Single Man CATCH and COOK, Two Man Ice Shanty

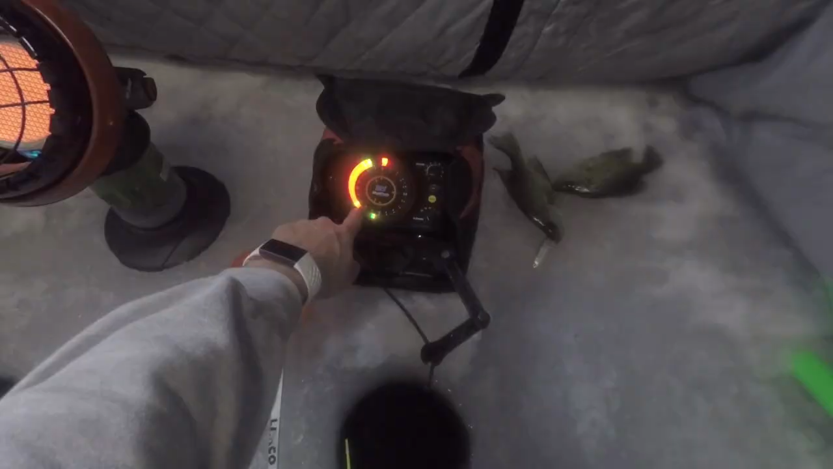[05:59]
There's a gap right there. Oh, there's a big one coming down quick.